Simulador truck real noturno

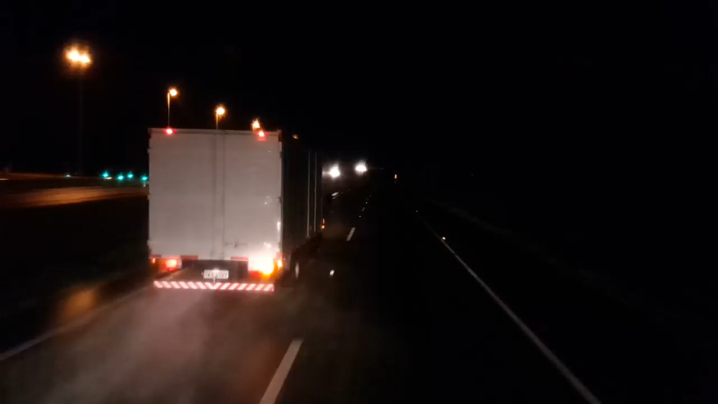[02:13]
Cadê a galera do Aerotruque, como é que é dirigir com o Aerotruque de noite assim que chove? Então mais ou menos isso aí é, que é mais clarinho né, na realidade é um pouco mais escuro né, você pode notar aí ó. Essas pesadas aí são fera rapaz no Aerotruque, no simulador Truque que joga o jogo de caminhão. Bora postar aí umas fotos aí no comentário aí,